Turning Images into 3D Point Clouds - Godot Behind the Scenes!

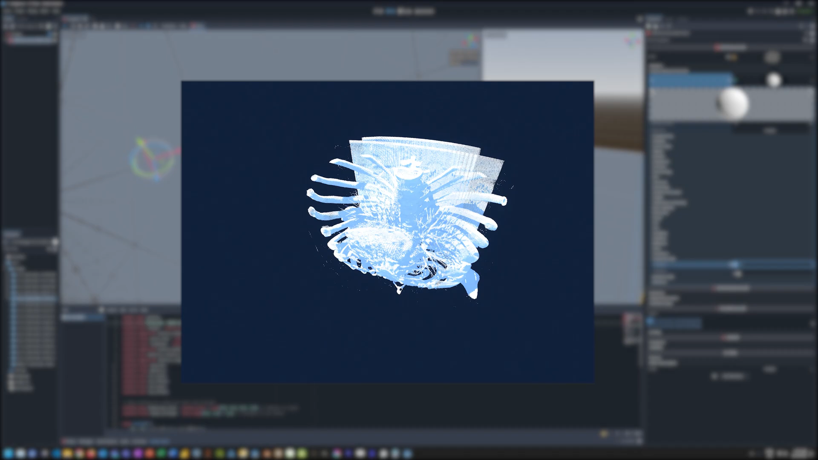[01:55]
This is 209 million vertices, which even my admittedly staunch PC struggles to render at a decent framerate.
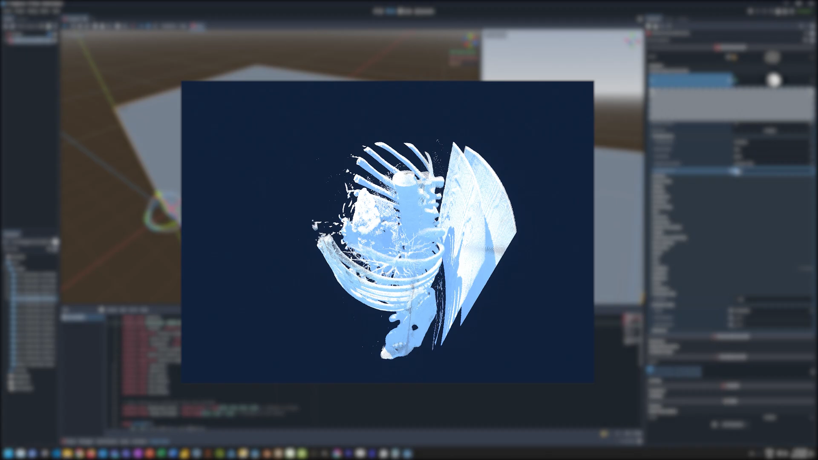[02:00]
But really, we don't need to see all of those vertices all at once.
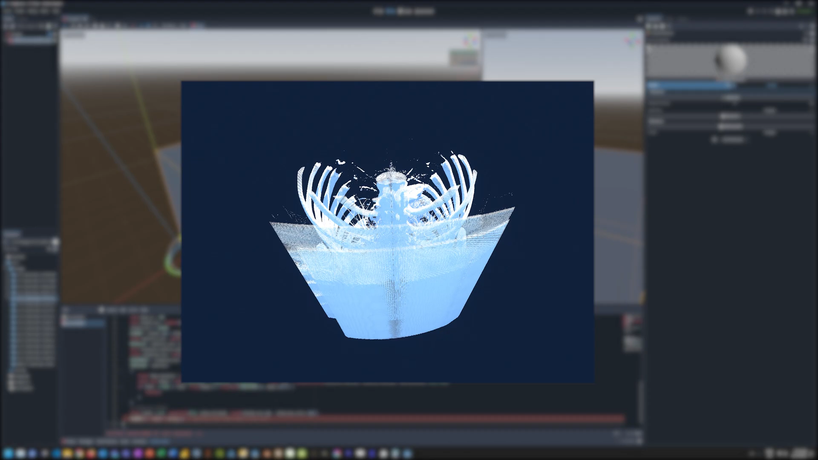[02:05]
So, we drop any pixels that are pure black to begin with, as these are essentially void space,
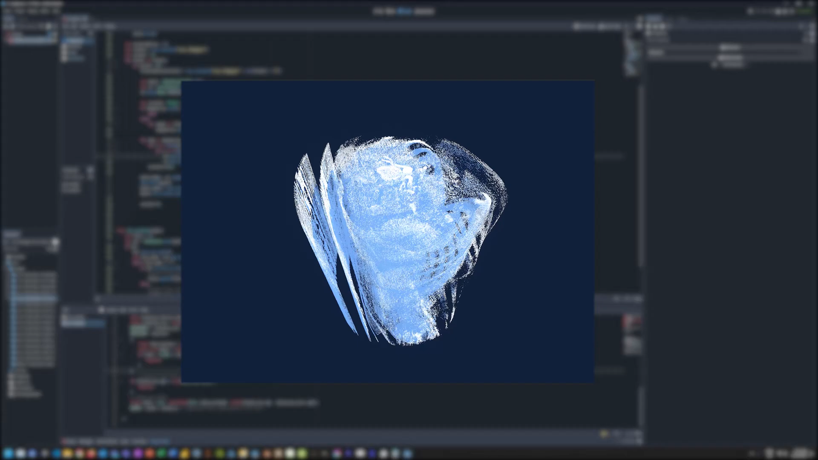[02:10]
and then I wrote a shader that allows me to discard vertices that are outside the range of a given colour value.
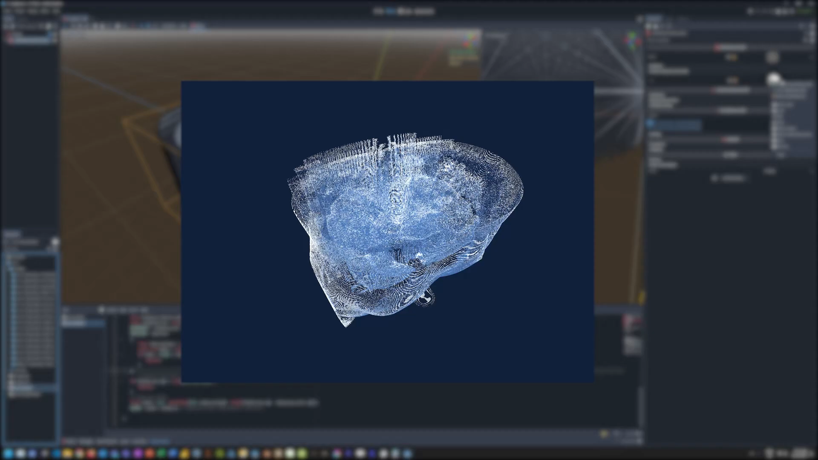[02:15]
This colour value I sample from a colour ramp, so it can handle more than just black and white,
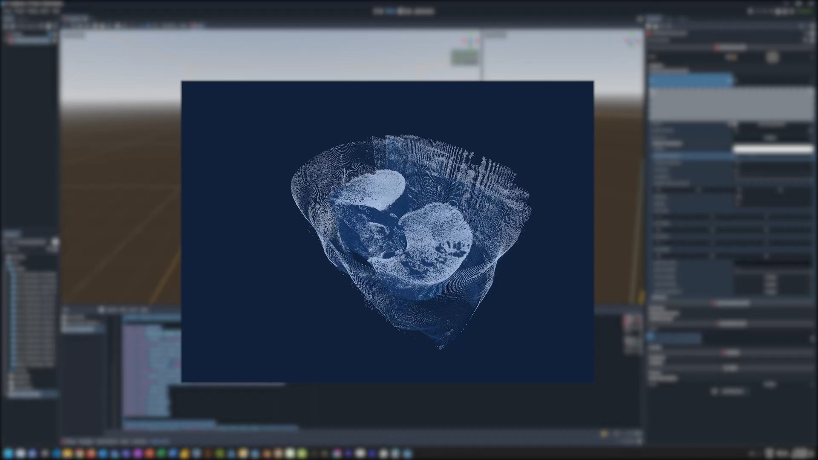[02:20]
and allows me to set how much within a range of colours I am interested in.
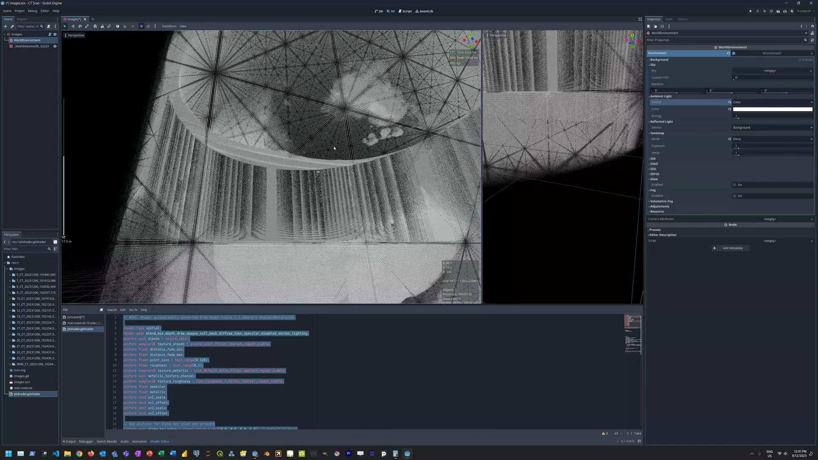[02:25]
For example, if I set it to 50% grey, it could return all vertices with a colour value of 0.45 to 0.55.
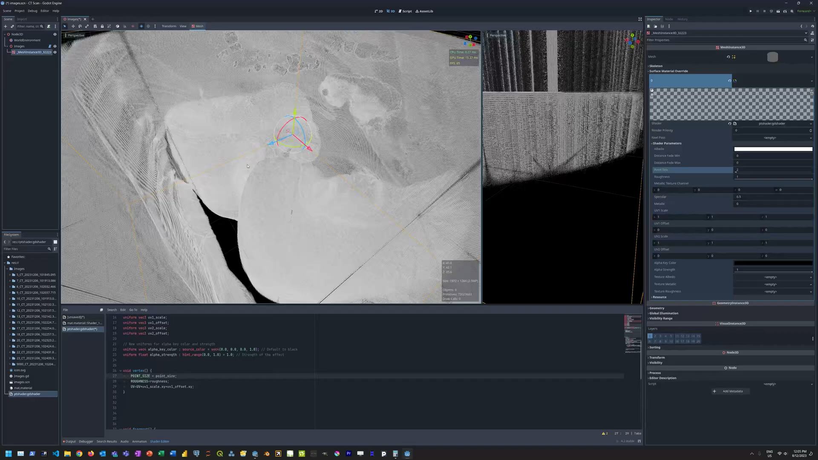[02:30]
This then gives me a slider to essentially slice through my body,
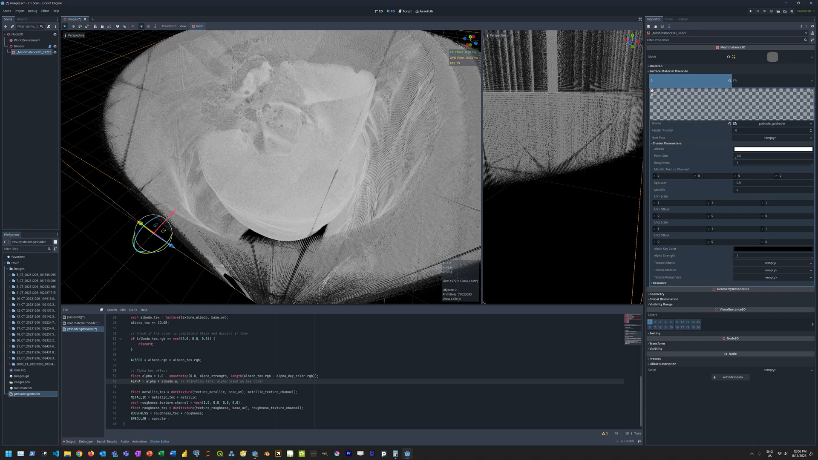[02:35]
kind of like how the CT machine looks at me.